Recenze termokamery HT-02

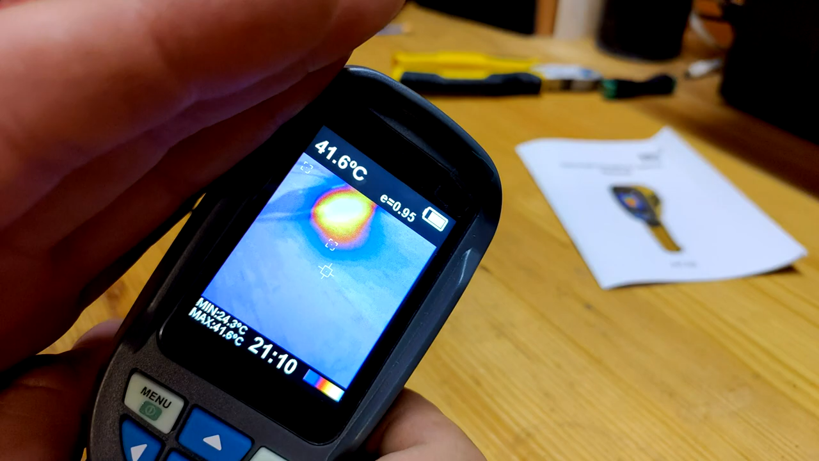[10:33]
On screen: spot 41.6°C
On vám to neukáže jako ostrou hranu, jako ostrej předěl. To je bohužel dáno kvalitou toho čipu. Každopádně pro nějaké laické měření, když máte nějakou desku plošných spojů, oživujete ji a nevíte, jestli vám to dobře funguje,
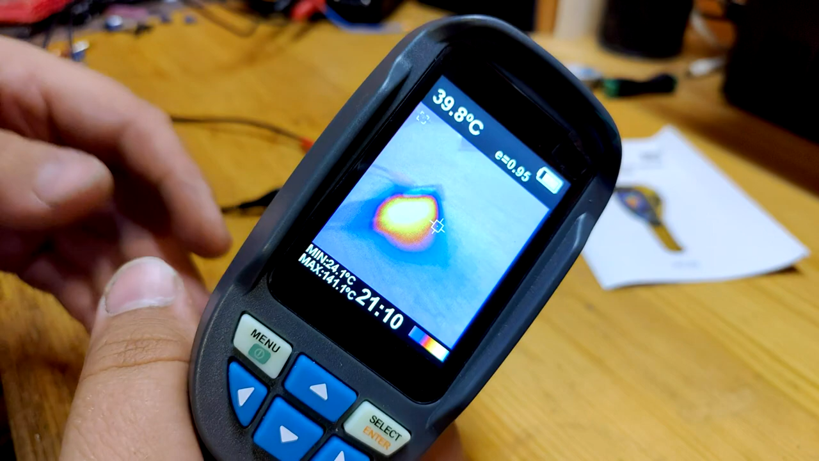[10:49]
jestli tam nějaký integrač netopí, tak než brát lajzrovej teploměr, kterým budete všude střílet v uvozovkách na každý čip.
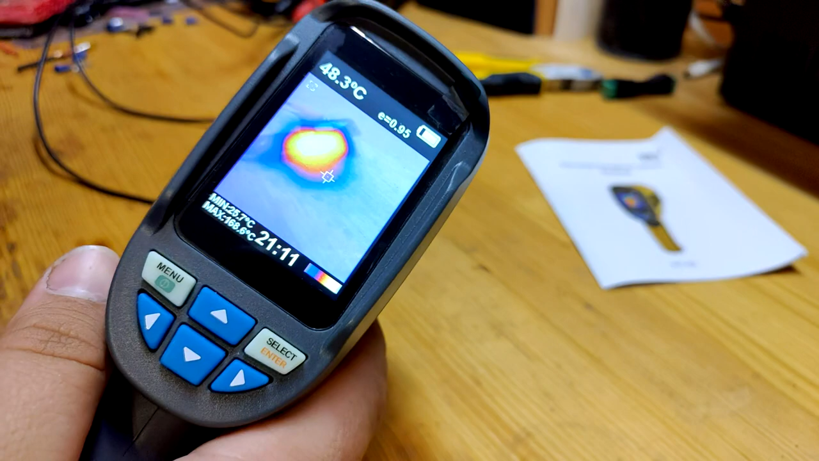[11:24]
On screen: spot 48.3°C
Dobrá věc je vzít si nějaký odpor na nějaké tyčce a ten urůzně přibližovat a potom jen sledovat pouze ten termoobraz. Jak se přiblížíte k tomu ohnízku, tak máte jasno, že jste u něj.
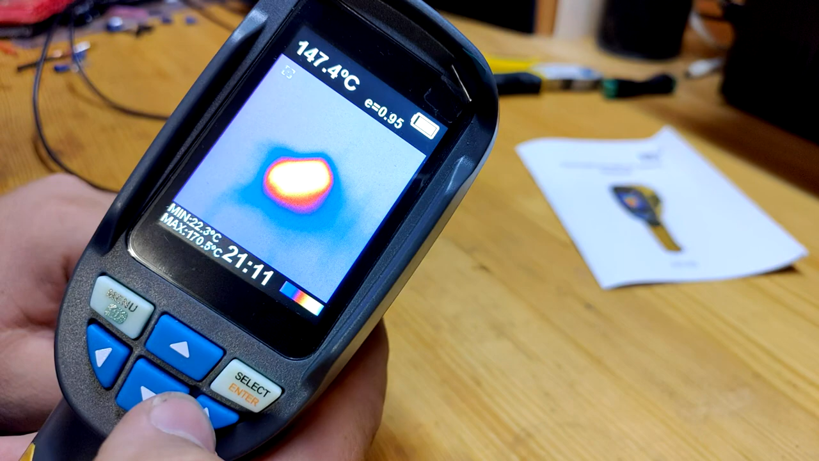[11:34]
On screen: spot 147.4°C
Případně, jak jsem tady popisoval, tak můžete provádět tady to osování.
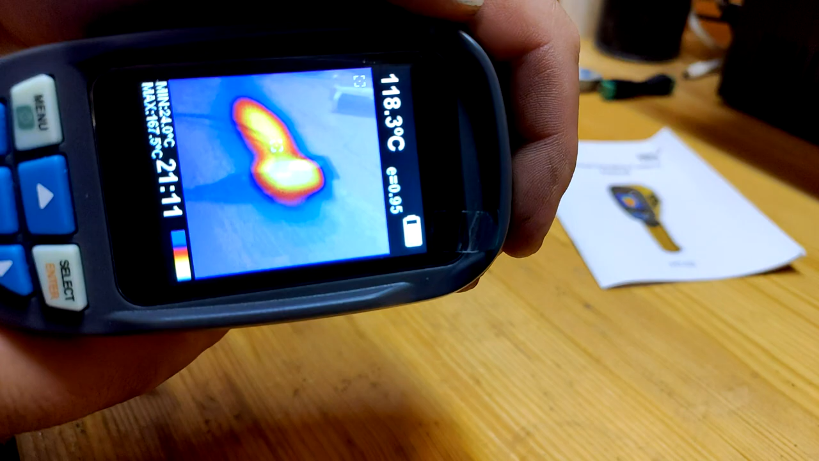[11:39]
On screen: spot 118.3°C
Tohle taky.
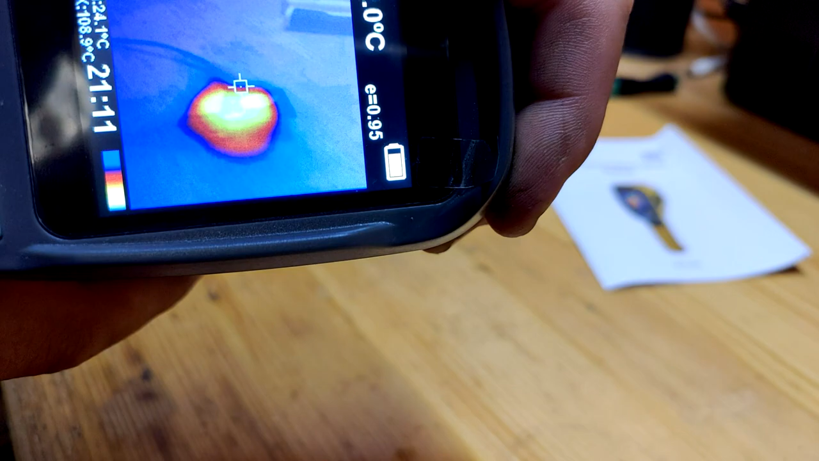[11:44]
Případně to můžete vzdálit na ten půl metr, ale z praxe můžu říct,
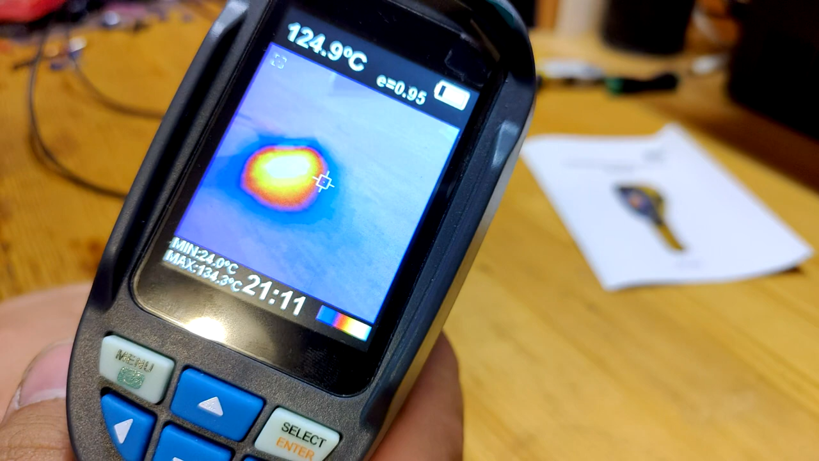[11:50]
On screen: spot 124.9°C, min 24.0°C
že ten půl metr je docela, hům, tu mám 120, 160 dokonce maximum. Takže, a to tam ženuje jenom 4W. Hm, aby se to mohl na mé vařit vodu, kdybych to hoděl do kafe.
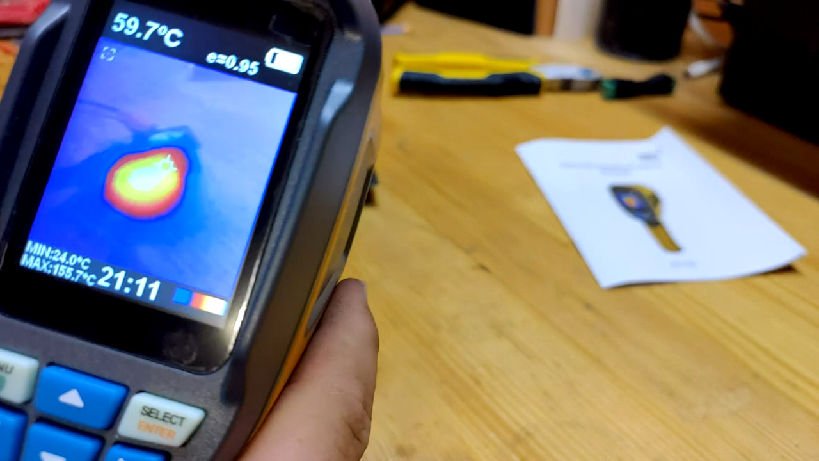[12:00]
On screen: spot 59.7°C, min 24.0°C
Jo, takže takový, není to vyloženě ultra přesný.
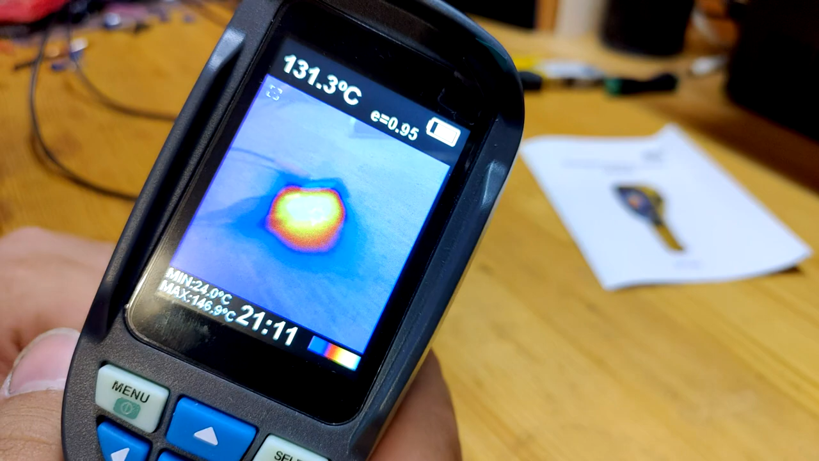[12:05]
On screen: spot 131.3°C, max 146.9°C, min 24.0°C
Jo, já tady mám, tady mám nějaký fotky.
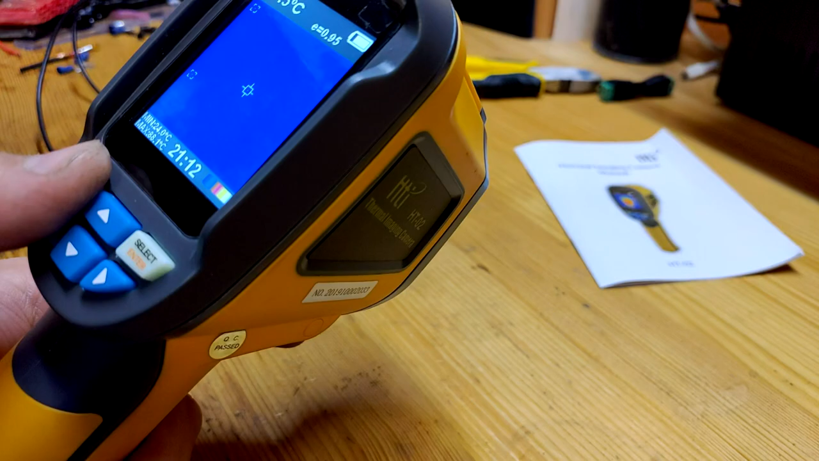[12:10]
Tady jsem třeba měřil ty fotky, bohužel nejsou kdo v jakém rozlišení.
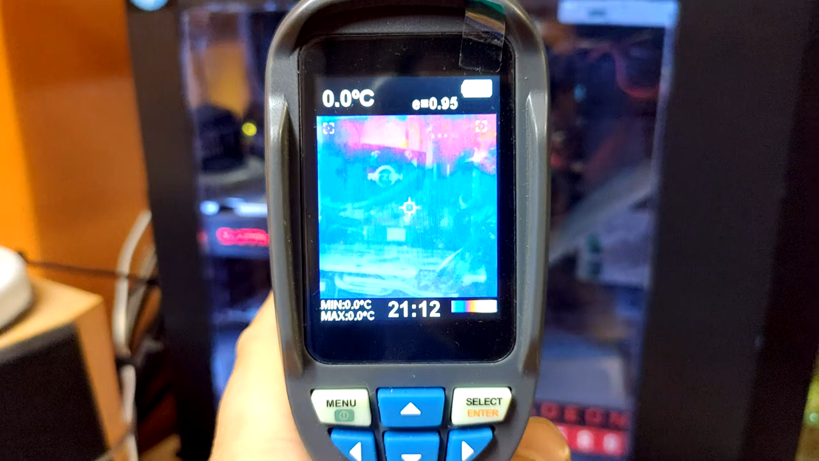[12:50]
On screen: spot 0.0°C, max 0.0°C, min 0.0°C
Jo, něco přes něj vidí, nahoře je totiž vodník. Jo. Ale nevidí pořádně. Tady si můžeme povšimnout UPS, která topí. A monitor? Hele, hele, hele.